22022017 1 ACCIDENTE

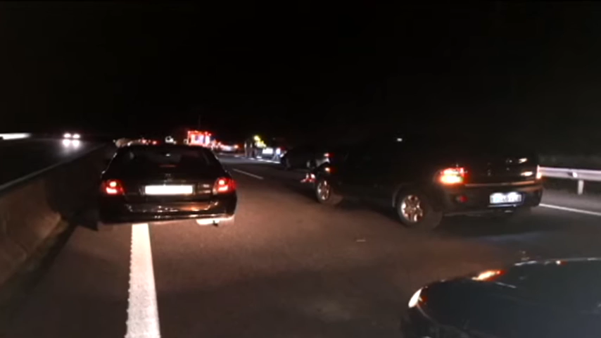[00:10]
Unha sucesión de dous accidentes registrados na autovía da Barbanza ao seu paso polo Concello de Rianxo deixou cinco persoas feridas. Todas elas foron evacuadas por efectivos sanitarios a un centro hospitalario.